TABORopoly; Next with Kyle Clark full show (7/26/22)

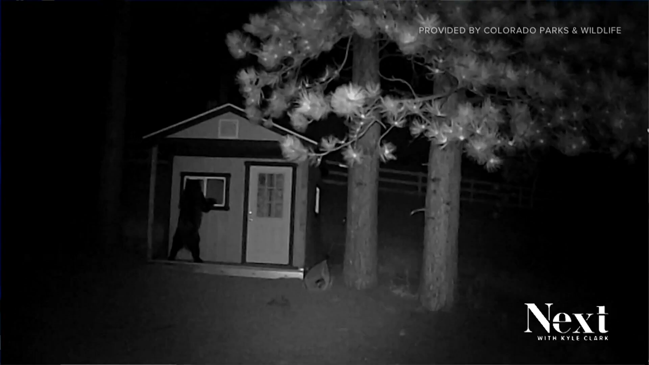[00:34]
cannot seem to learn our lesson and the Bears are not gonna learn it for us so